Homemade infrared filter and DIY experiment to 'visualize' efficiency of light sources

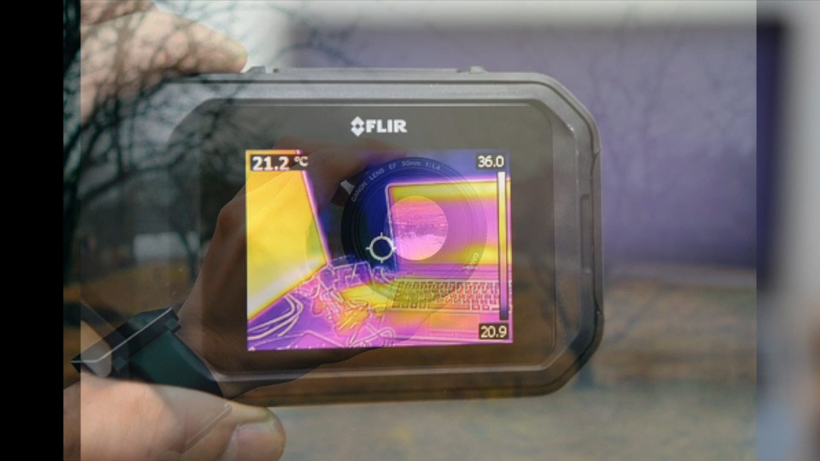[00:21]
On screen: spot 21.2°C
At wavelengths significantly longer than that of ordinary light, however, infrared energy requires optics fabricated from semiconductors or unusual materials.